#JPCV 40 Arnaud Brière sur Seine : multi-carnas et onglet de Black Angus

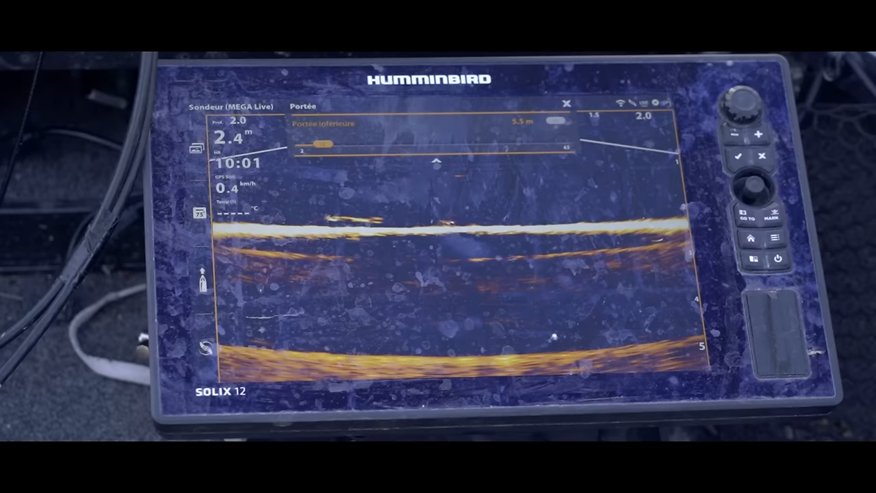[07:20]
On screen: depth 2.4 m, speed 0.4 km/h
Ça, par contre, ça peut être. Ouais. Oh, le glan. Ah ouais, grave.
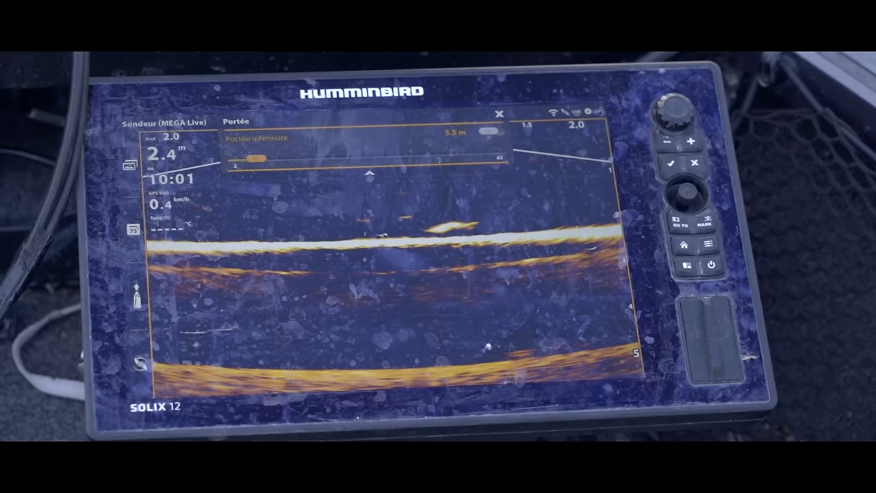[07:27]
On screen: speed 0.4 km/h
Le glan, on voit bien. On l'a bien vu là. Bon, on va aller voir ailleurs.